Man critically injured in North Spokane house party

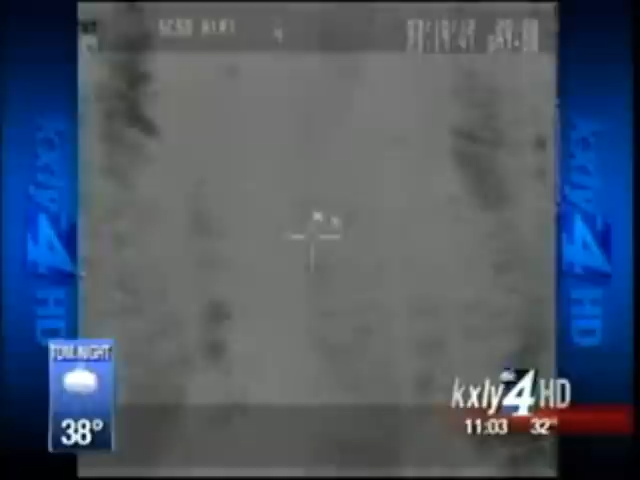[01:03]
But it wasn't quiet Saturday night, as you can see from this Air One footage of people fleeing the area.